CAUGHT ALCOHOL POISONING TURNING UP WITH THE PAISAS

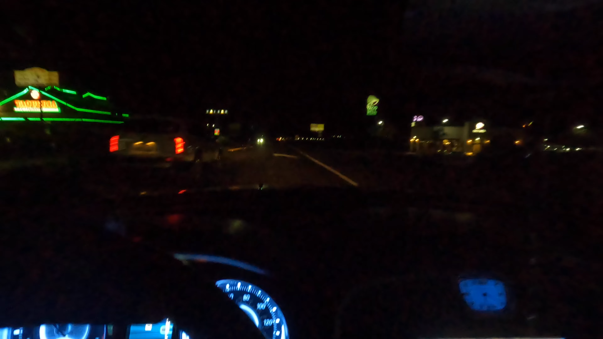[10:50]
1 lane. 1 lane or some shit. Yeah, this is 1 lane now. The hotels are right here. Right. Yeah, y'all, we made it out here. I don't know if y'all can see on camera, but yeah, we made it. It's dark out here, but yeah, it's dark out here, but hey, content's content, but we made it out here. Yeah, we got 20 minutes to go. Yeah, we'd be at our destination. Yeah. Hey, they redid the road right here. It wasn't like this before.
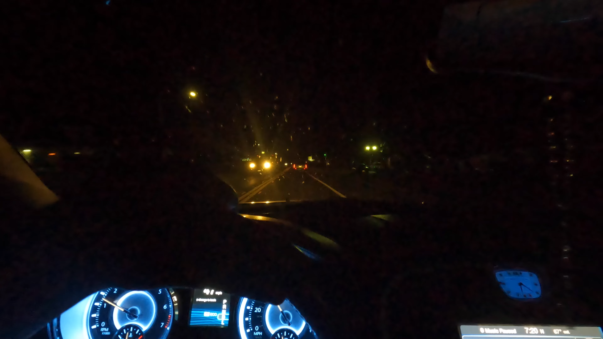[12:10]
Highway 41. Yeah. Yep, Highway 41. I'm not finna turn the camera and face me. Y'all not gonna be able to see me that well. So just to put that out there, y'all. Other than that, liquor store right there. Oh fuck, I need a beer. Oh man, I need a beer badly. There you go. It's the neighborhoods of it's the neighborhoods.
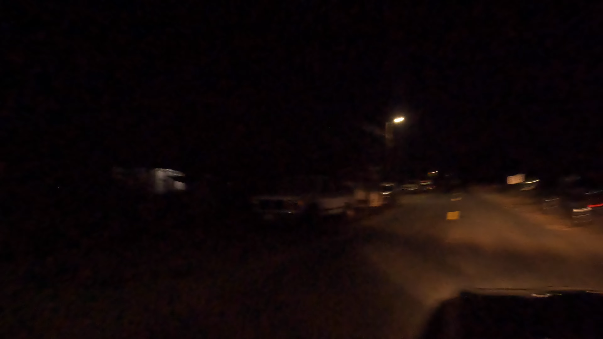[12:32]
Neighborhoods of what? Was his first name? Country? Right here?
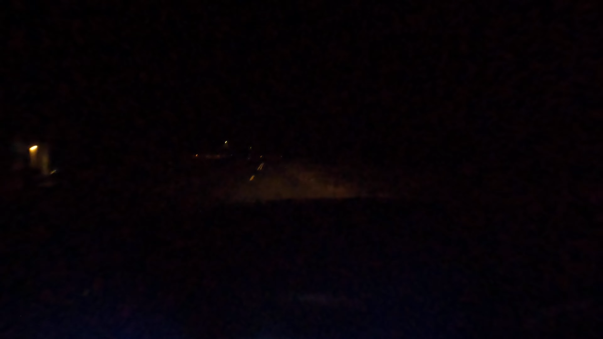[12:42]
I'm assuming? Yeah, right here. You know my girl. Right? I look over here. I know it's dark, but fuck. That's what we see right now. I can't see. Is it a road? In 2.3 miles, turn left onto Manteca Avenue. Wait. There's a road right here.
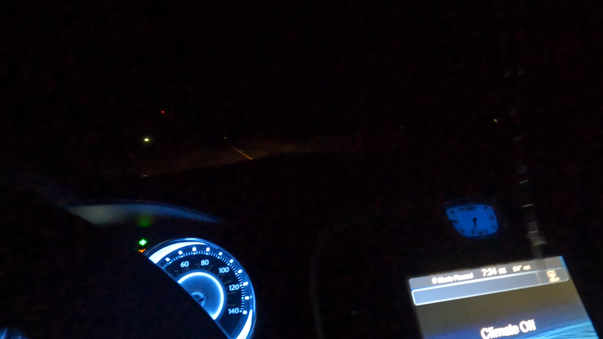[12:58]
I can't even fucking see. Oh, I'm over this shit. To the middle. I'm freaking see out here. That's all we see is our headlights. Watch this shit. I bet you turn off the lights. It's dark. There ain't no difference. Or maybe because we got the windshield tint. Yeah. Windshield tint's fucking everything. That's what we see.